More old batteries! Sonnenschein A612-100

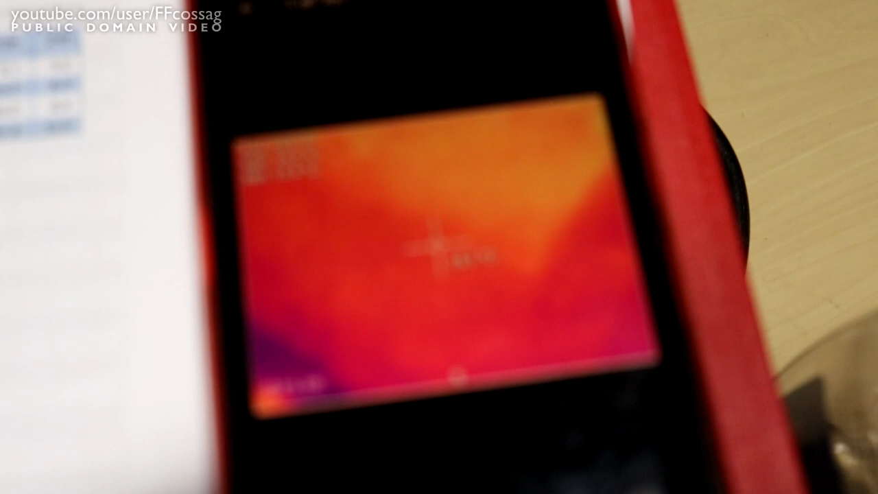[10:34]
So I took a temperature check. They're at 15 degrees C.
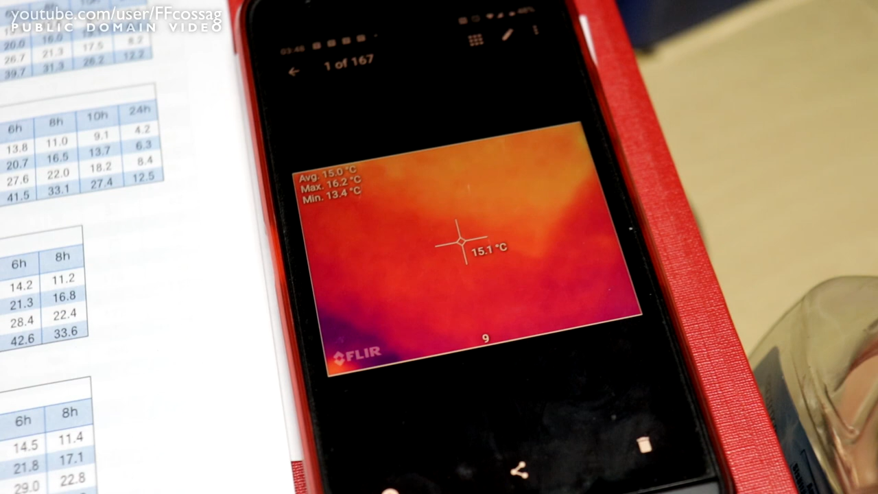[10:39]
On screen: spot 15.1°C, max 16.2°C, min 13.4°C
The D rating for that means that we have about 95% available capacity.